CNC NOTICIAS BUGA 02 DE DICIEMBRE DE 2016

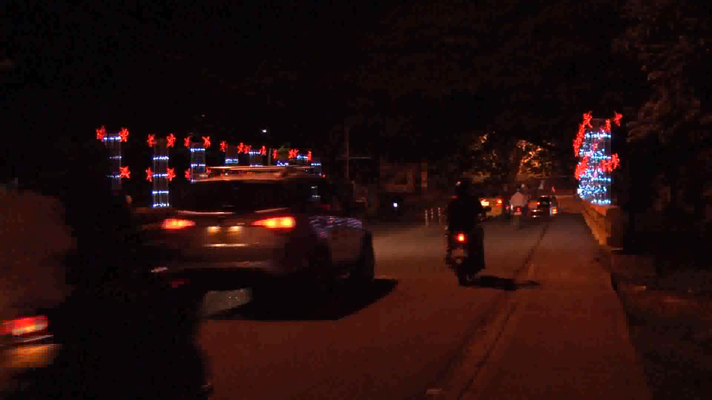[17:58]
Para la versión 2016 del alumbrado navideño en Buga se han diseñado varios recorridos que podrán realizar quienes quieran tener el recuerdo del año que está terminando. Estamos en toda la ronda del río, desde el Parque de la Reina hasta el Parque Lineal de la Merced.
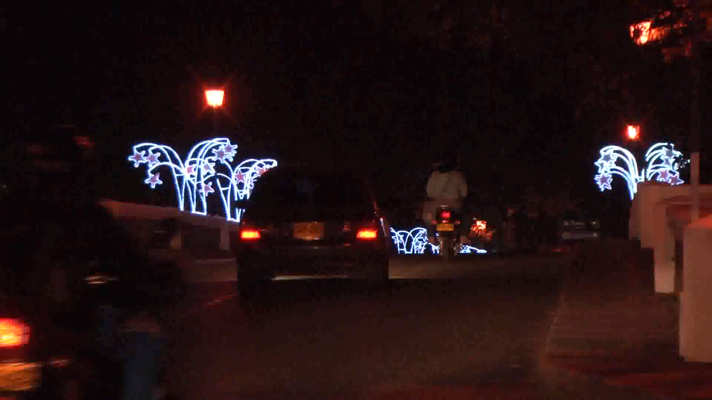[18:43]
sobre la calle segunda entre carreras novena y diez,